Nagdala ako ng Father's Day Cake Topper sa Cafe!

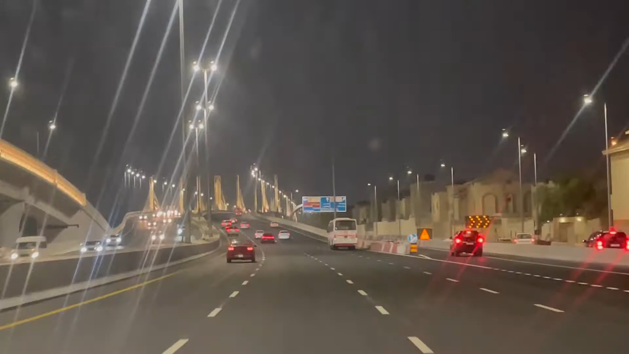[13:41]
So, ayan. Papunta na kami sa Legends Kasi may tournament siya ng 9 So, idadrop ko lang siya Tapos, uwi na ako Kasi, naghihintay na yung kids Ayan. Pero wala tong blue, no?
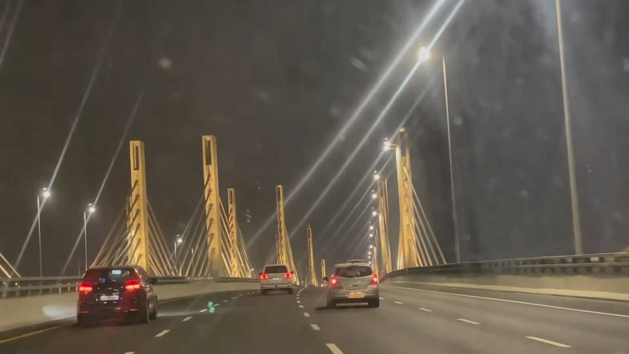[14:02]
Ito namin may Parang ano naman itong mga poste Pero wala siyang ilaw. Nagata yung blue Ihatid ko muna siya dun sa kanyang Paglalaroan Malapit na 7 minutes na lang. And then from there Mga Magbabandang hanan ka And then from Legend Mga 20 minutes drive na lang Pauwi ng bahay.